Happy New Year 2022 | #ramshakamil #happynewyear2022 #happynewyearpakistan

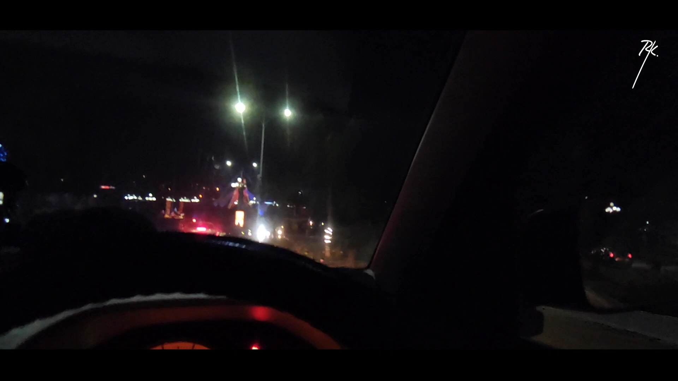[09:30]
यहाँ पे इन्होंने ये रास्ता आज बंद किया हुआ है क्योंकि यहाँ पे लड़के जो है ना वो गाड़ियों पे थोड़ी सी मस्तियाँ करते हैं। यहाँ पे एक ट्रक होटल बड़ा ज़बरदस्त बना है, TJ's कहते हैं आदिल उसे, TJT। तो इन्होंने ना ये एक ट्रक के ऊपर मतलब
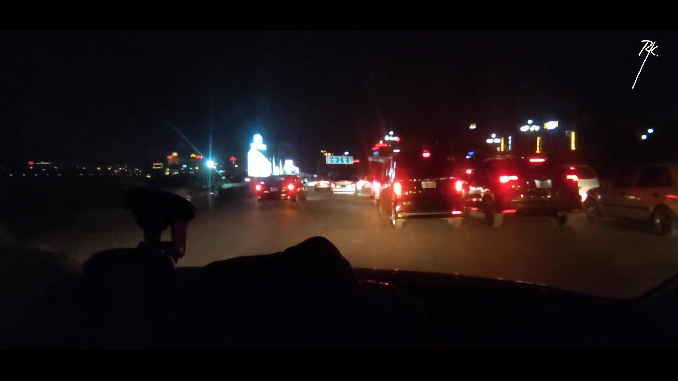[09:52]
अंदर एक रेस्टोरेंट सा बनाया हुआ है, और बड़े मज़े के खाने यहाँ के भी किसी दिन आएंगे तो आपको बताएंगे। मैं और आदिल यहाँ पे एक इनका कुकड़ रोल होता था, कुकड़
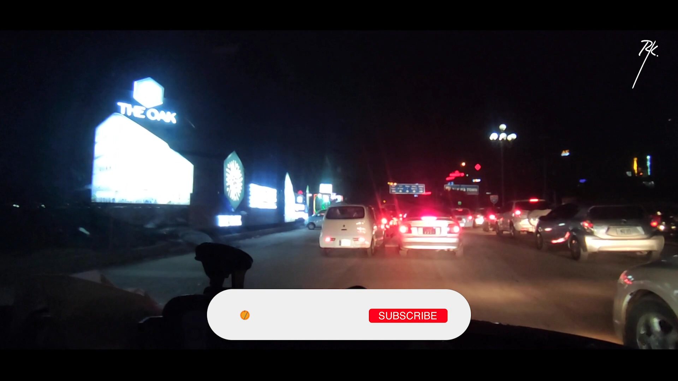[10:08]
कुकड़ रैप खाने कुकड़ रैप खाने आते होते थे यहाँ पे, और बड़े मजे का होता था, बड़े रीजनेबल प्राइस में है ये।
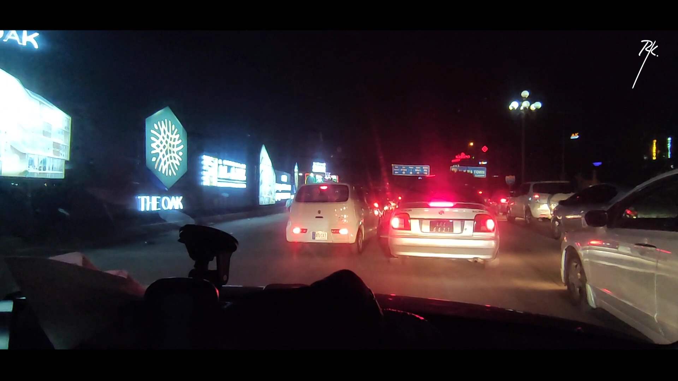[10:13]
तो जब भी आपको चक्कर लगे फेस सेवन जब भी आप आए तो ये इनका आके खाना ट्राई करें, बहुत ही अच्छा खाना है यहाँ पर, इन्होंने बड़ा जबरदस्त। अच्छा जी, ये आप देखेंगे एक आंटी हैं जिन्होंने ये टी एंड डोनट्स के नाम से यहाँ पे एक छोटा सा स्टॉल बनाया हुआ अपनी गाड़ी के अंदर ही,